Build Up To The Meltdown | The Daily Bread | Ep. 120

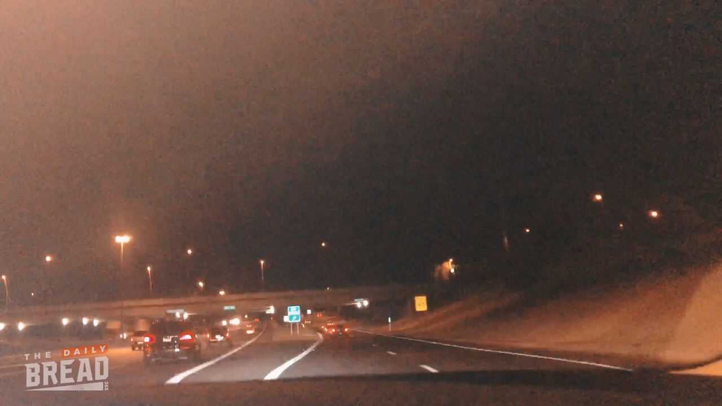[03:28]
It did it. It did it. It did it. I thought we were going to die.
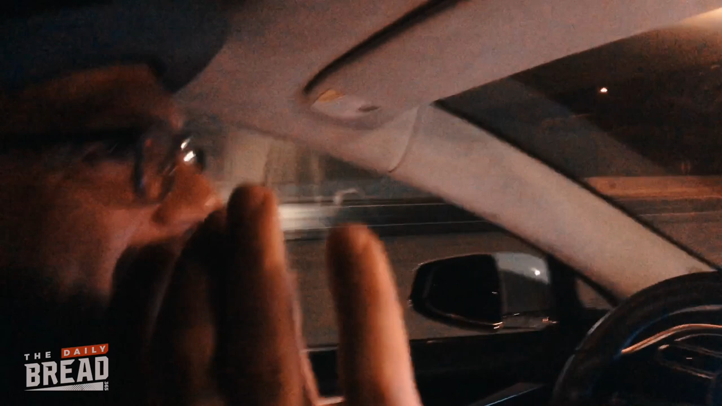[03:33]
I thought we were going to die.
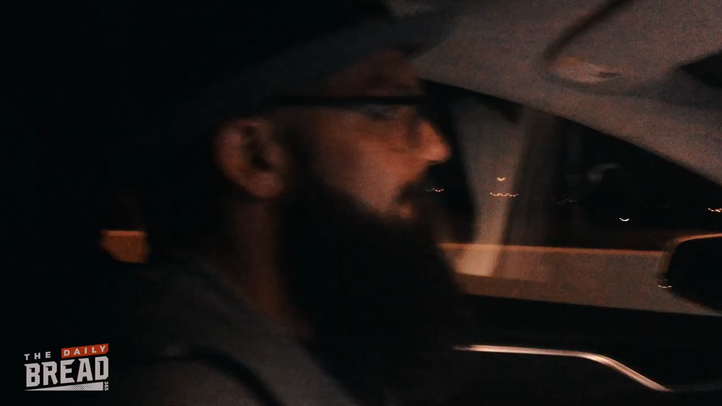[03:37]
We're about to take a turn. On a bridge. On a bridge. With no hands, mom. Look, mom, no hands. Oh my god.
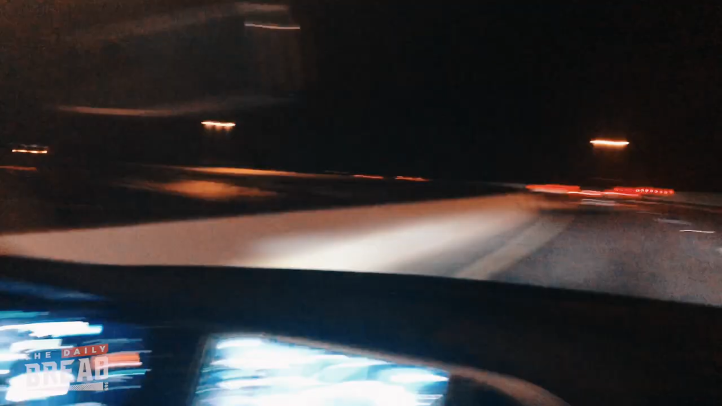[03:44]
Oh my god. We are really taking this turn right now. I'm freaking out.